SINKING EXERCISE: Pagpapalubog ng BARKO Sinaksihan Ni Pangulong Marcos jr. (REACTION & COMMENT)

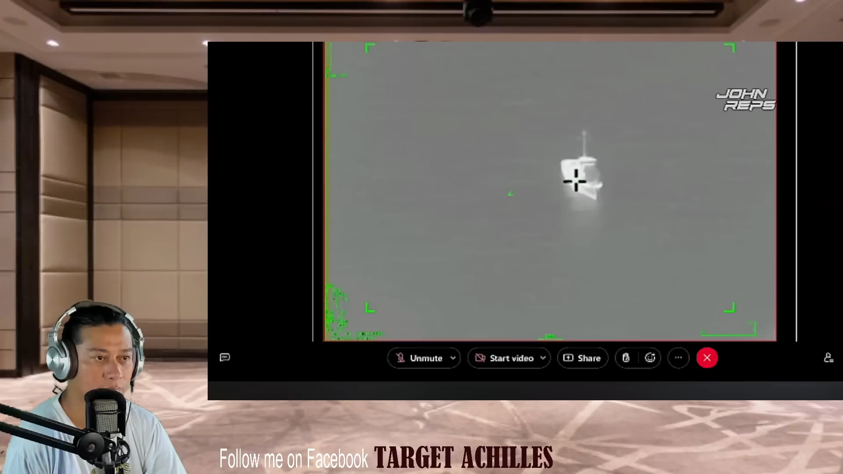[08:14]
habang ang limang iba pang mga putok ay tumama sa magkaibang puntos.